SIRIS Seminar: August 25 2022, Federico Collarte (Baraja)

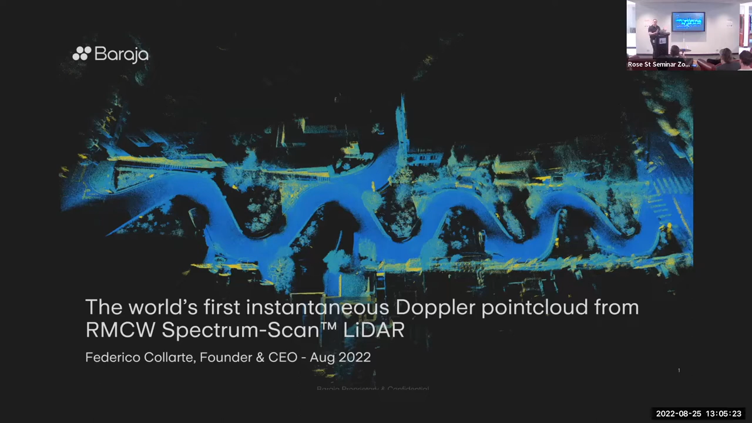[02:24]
And the way in which we do steering is also quite unique, solid state spectrum scan. So this is the first time in the world that these three core technologies have come together producing a Doppler, a natively Doppler point cloud. Several of you might already be familiar or very familiar with LiDAR point clouds.
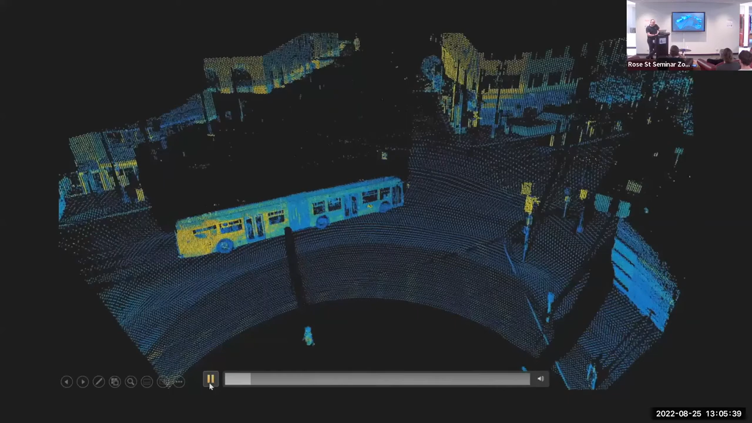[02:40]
For those of you who are not, or for any of us that need a refresher,
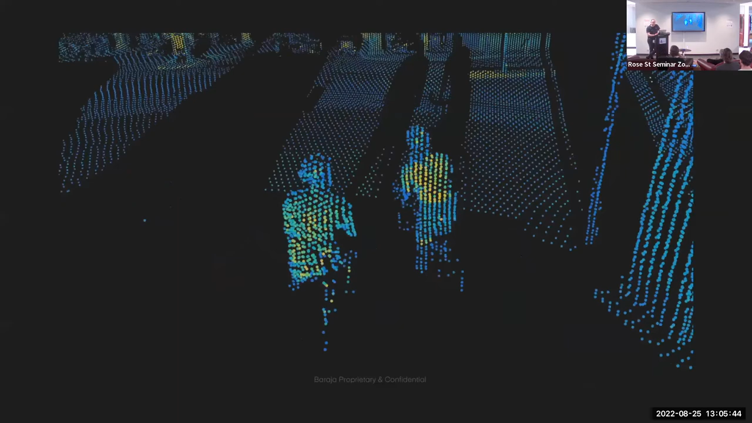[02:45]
this is a point cloud specifically going from the Baraja spectrum scan LiDAR. So as you can see, it's high resolution.
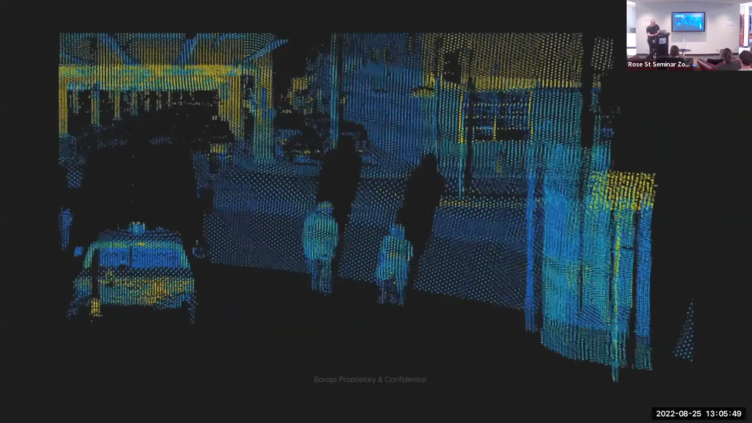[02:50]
It's really long range.
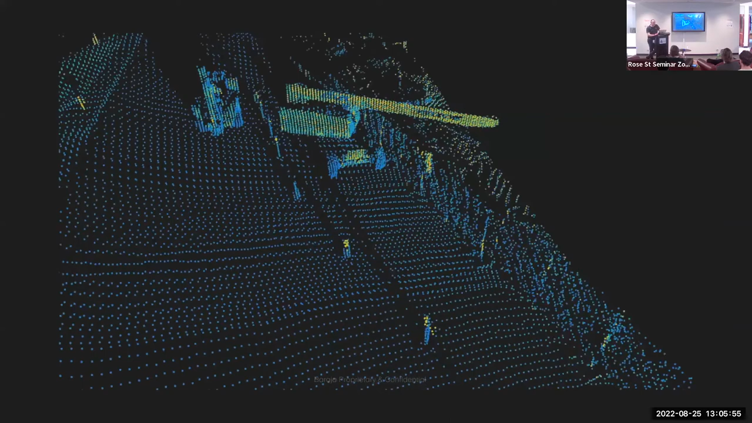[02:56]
So our system measures over 200 meters at dark objects.
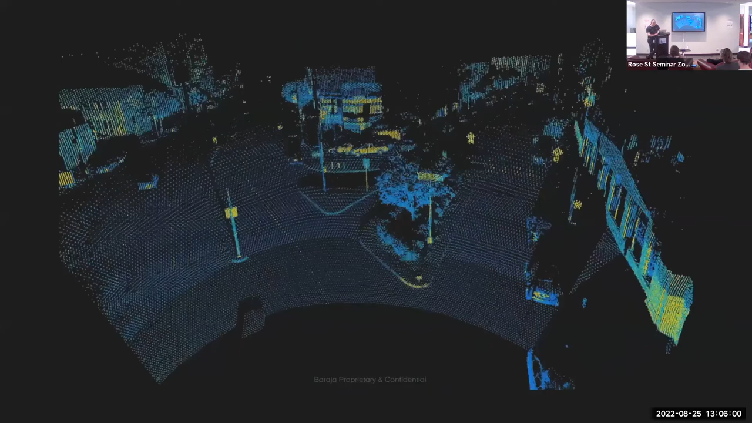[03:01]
And this is taken in San Francisco. So don't worry, we're not driving on the incorrect side of the road.
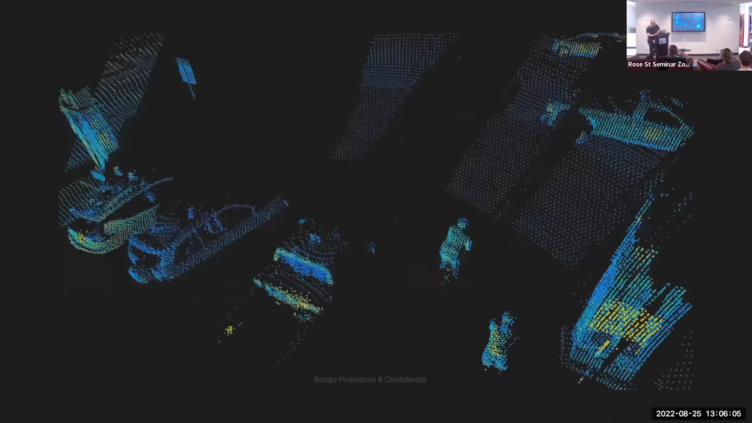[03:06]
Actually, you can see that there's a way more self-driving car in front of us.
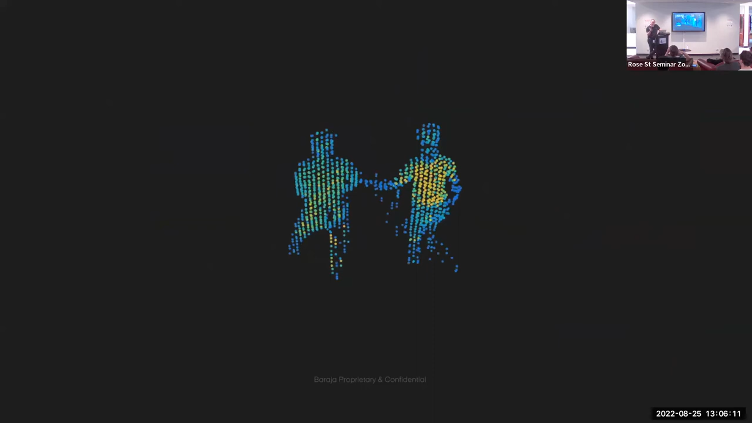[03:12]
So that's a typical point cloud from our Generation 1 product.
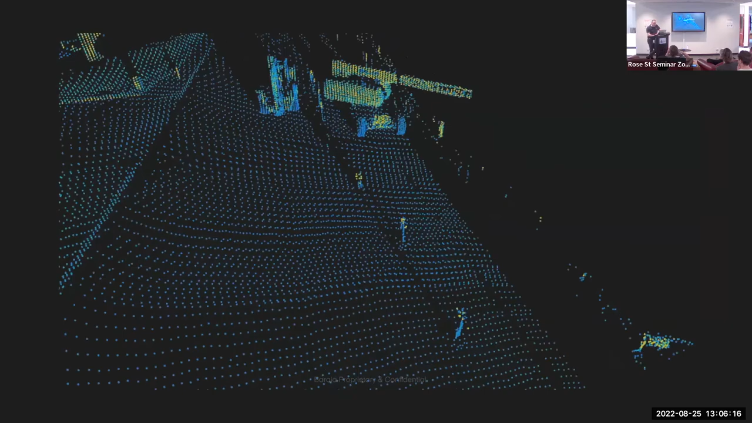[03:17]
And today I wanted to cover where we're going,
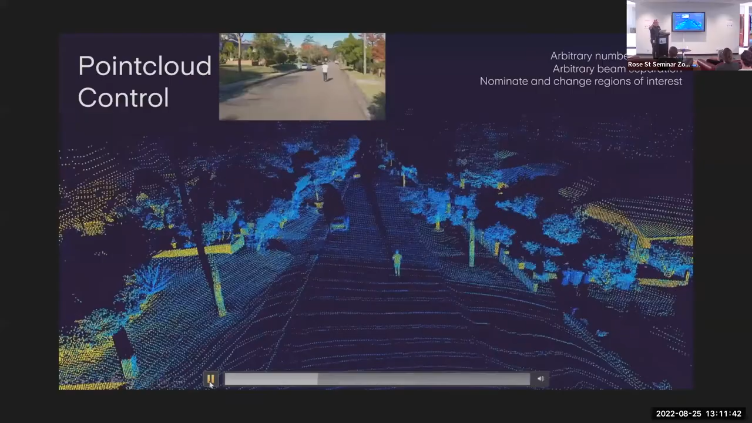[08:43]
center, and then bottom in a round robin fashion. How you would use it is, well, you would track, for example, the pedestrian as he moves away from the vehicle.
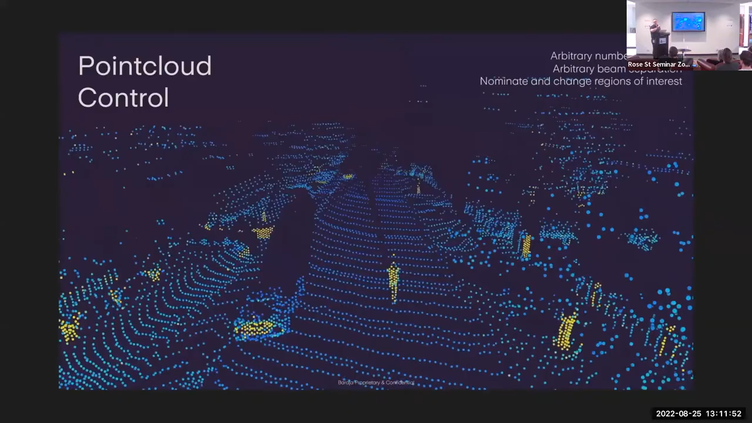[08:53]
That requires pairing with a perception engine, and we call that cognitive LiDAR. And here's an example of a really high resolution point cloud taking our system. This has 2,000 vertical pixels. So 2,000 discrete wavelengths are being accessed. The point I wanted to make here is that to have high resolution, you not only need high resolution or high pixel count,
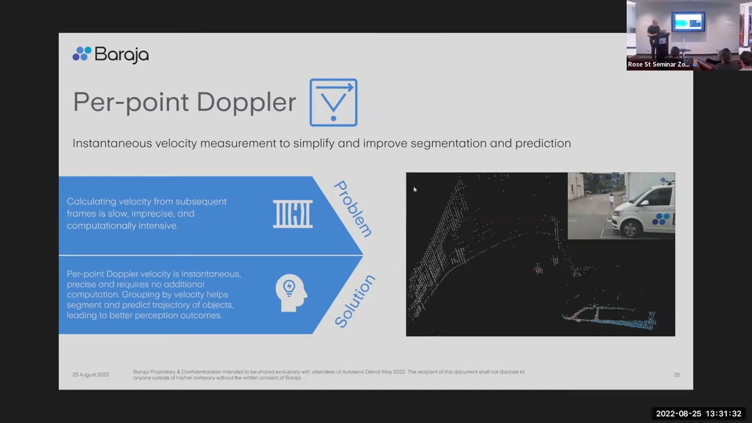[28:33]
but for volume-produced autonomous vehicles, where you're maximizing or optimizing the cost and the power consumption, that is really not acceptable. So the fact that our LiDAR can produce that natively saves hundreds of dollars and several tens of watts in power consumption. So here you see Tom is walking towards us.
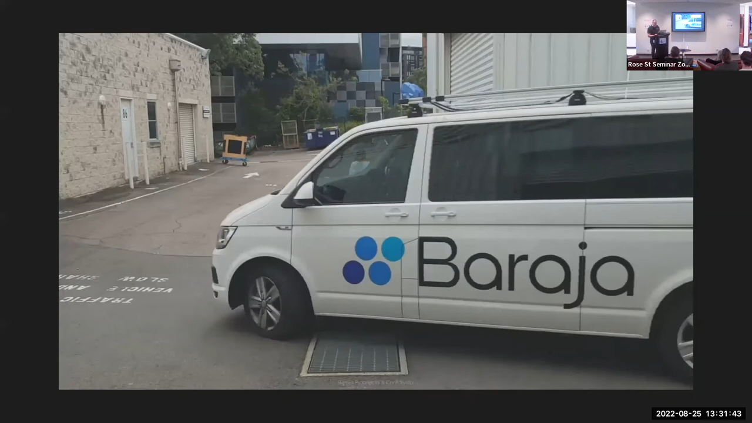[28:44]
Miu is walking away from us. And the van is coming first towards us and then steering away from us.
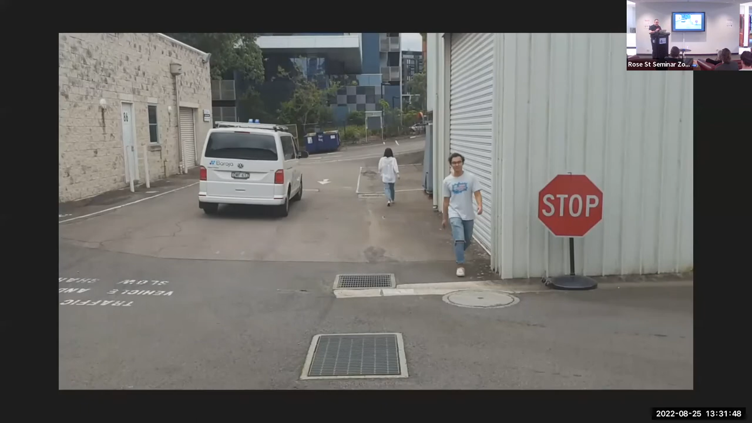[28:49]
And you're going to see them representing in a Doppler point cloud, where blue is negative velocity and red is positive velocity.
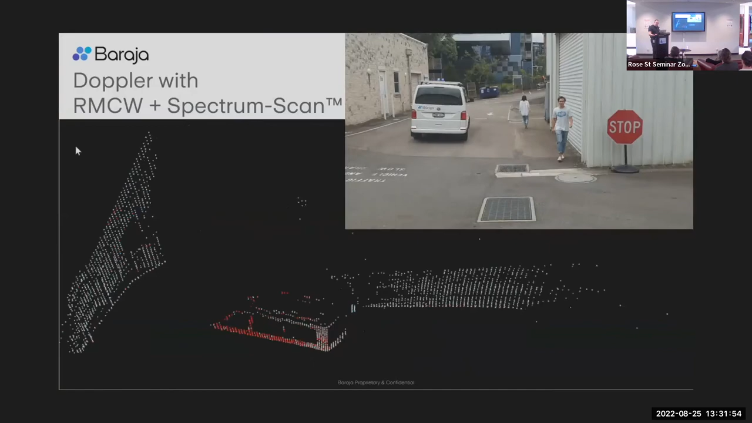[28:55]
So you can see that dynamically changing on the van.
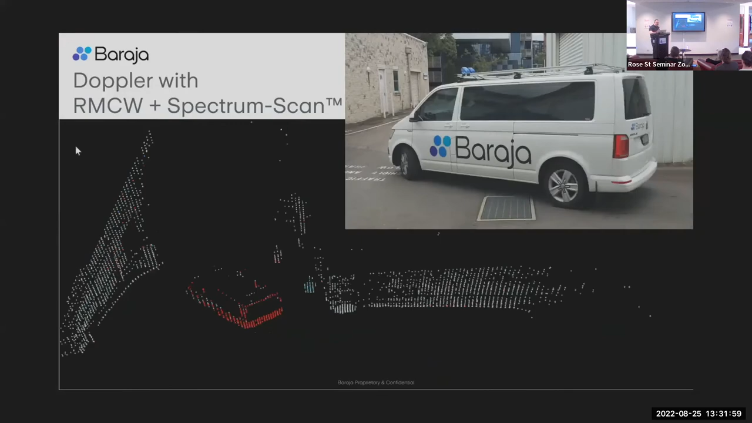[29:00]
And you can also see Miu on red and Tom in blue.
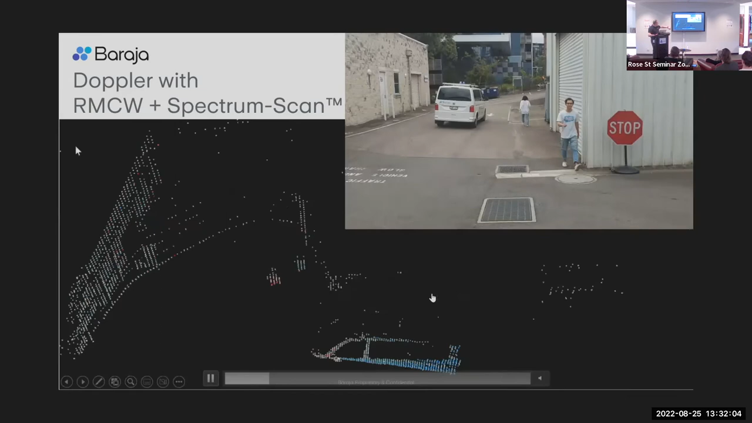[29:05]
And here I have a very similar one as well, where I got the guys to just walk in a circle.
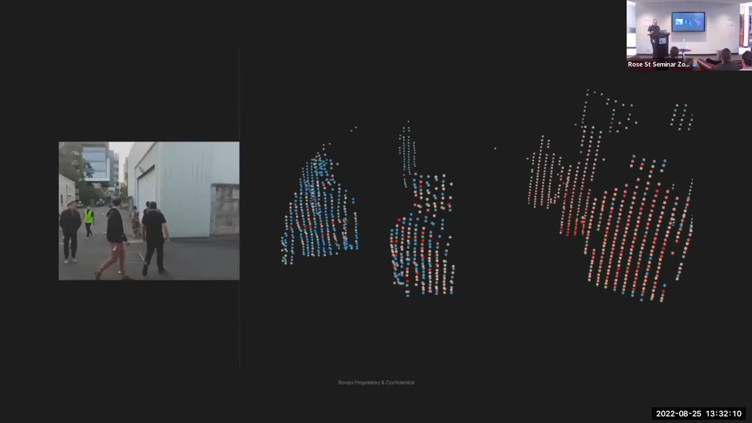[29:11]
And you can see the smooth transition. You might also be thinking, hey, it's very noisy. Right? There's red with the blue. That's how we actually walk.